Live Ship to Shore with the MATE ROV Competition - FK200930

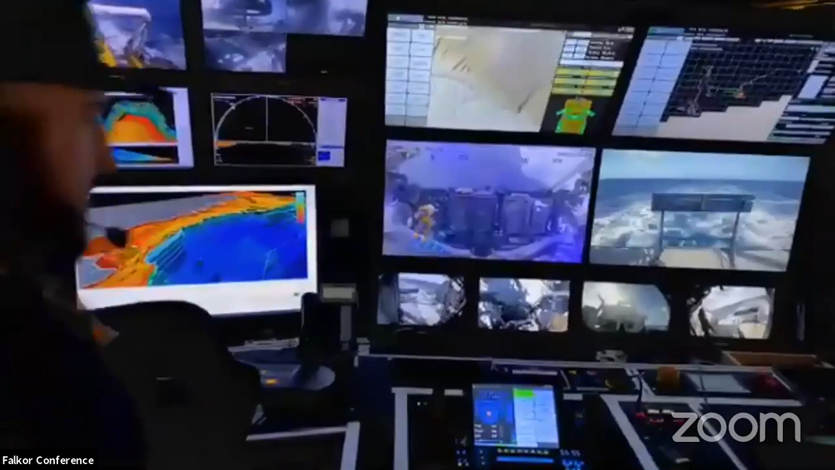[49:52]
Where J-Rod's standing is the co-pilot seat. This is where he's going to be logging stuff, turning on cameras, turning on lights, sensors. Most importantly, in the T4.
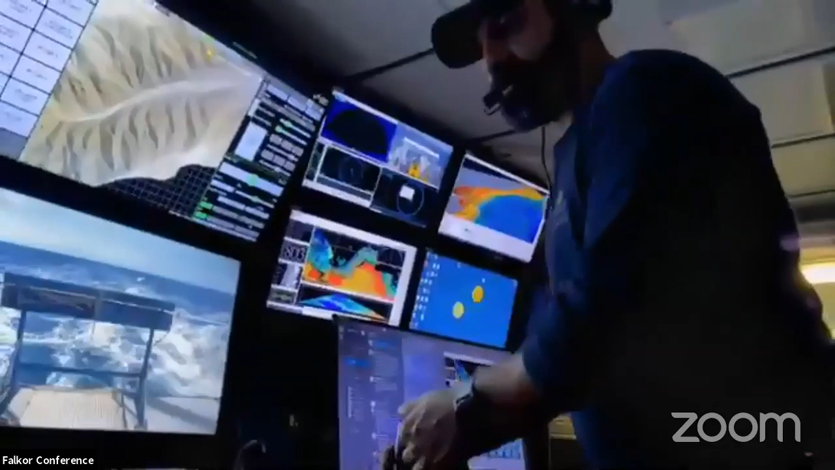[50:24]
to let's say 50%, so it takes 50% more travel to be able to operate the arm that much. I like to run it in 100% to get more of a idea of where my arm is and be able to, if you go nice and slow and do a sample, you should be able to just nice and easily come back to right where you left off. It is, so yes, all of our pilot telemetry is via one fiber.
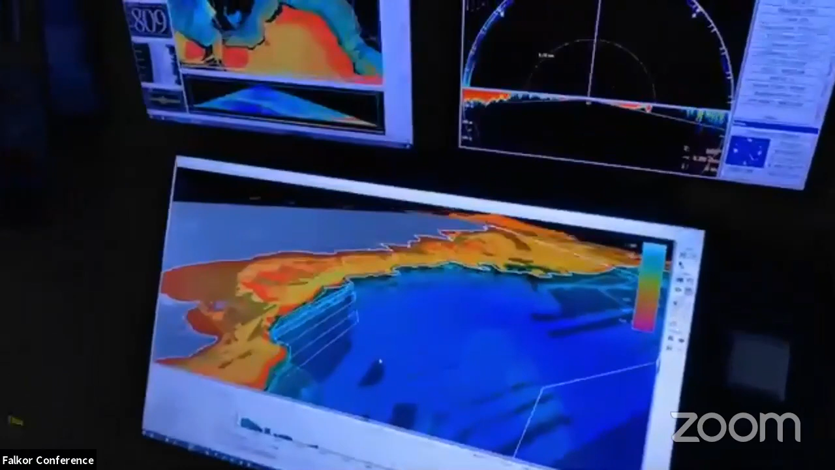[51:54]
to where we can see real-time mapping that we've already done around.
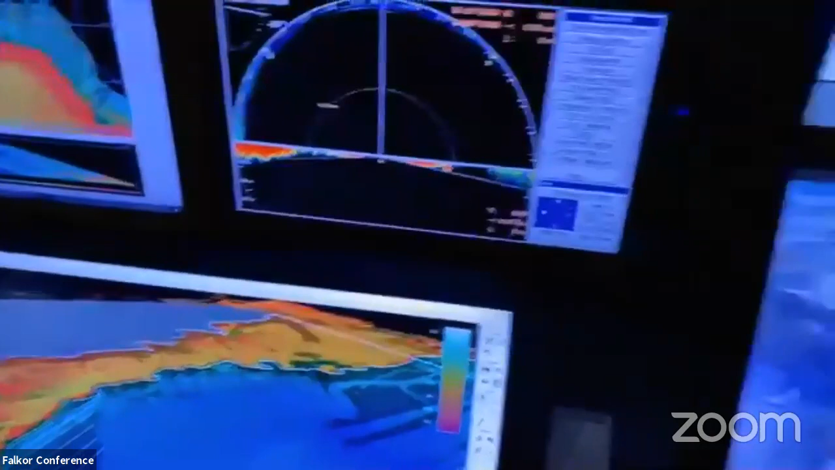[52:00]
We have an aft camera that's looking on the aft back deck of the ROV, so when we're flying, we can bring it in to the ship, because this is a free flyer. It's not a TMS.
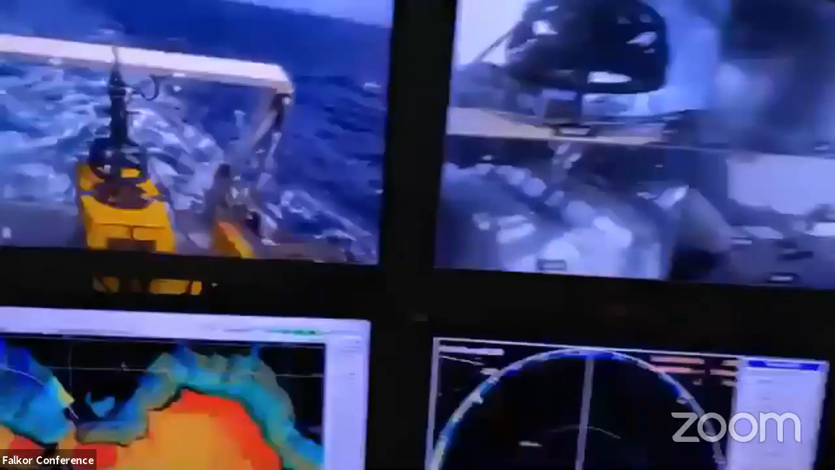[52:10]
You actually got to fly Bastion in, bring it in, and then the guys will pick it up and bring it into the docking head. Thanks. And there's quite a few screens, as you can tell. Yeah. Roy asked, how many people does it take to operate one dive?
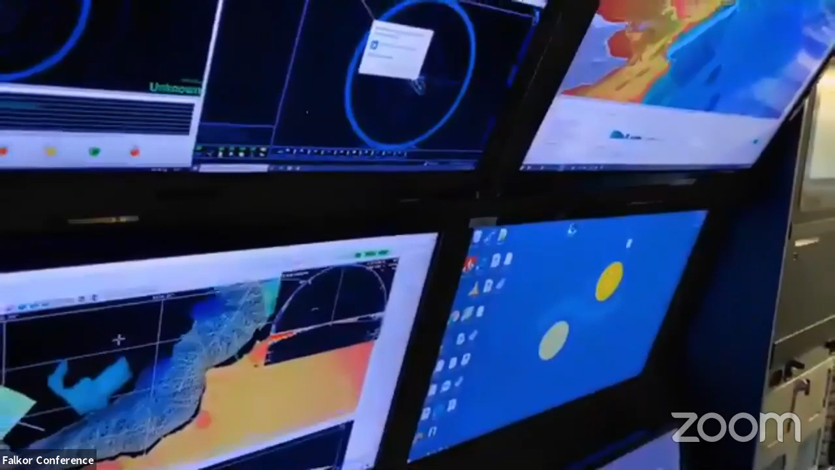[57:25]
it compounds itself from the GNSS or GPS signals that we get, which we have up to 8 centimeter accuracy with